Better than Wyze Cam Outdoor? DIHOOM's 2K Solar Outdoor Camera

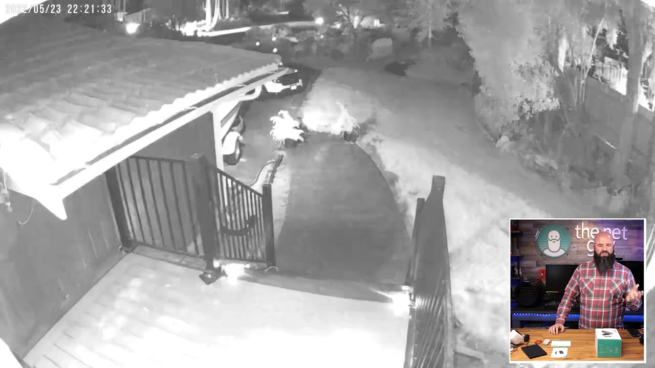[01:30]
because it's trying to use ir and it's getting overexposed there but that's with all of my lights off doing the infrared so this is kind of a weird thing i was testing this out last night for the show and the sharpness is remarkable actually that's one of the things that i wanted to point out is that even though it doesn't have a starlight sensor it's got a really sharp picture so i'm super excited about that go over here again this was a picture that i took with my iphone this was with the flash of my iphone but to show